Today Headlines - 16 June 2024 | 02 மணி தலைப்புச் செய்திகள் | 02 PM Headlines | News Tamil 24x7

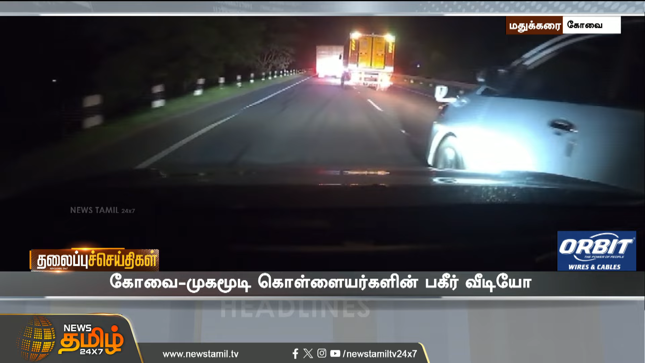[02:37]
கோவியல் கேரல பதிவன் கொண்ட காரை துரத்தி வந்து மரித்த முகுமூடி கொள்ளையர்கள் ஆயுதங்களால் தாக்குதல் நடத்தி கொள்ளை எடிக்க முயன்ற பயிர் சம்பபத்தால் அதர்ச்சி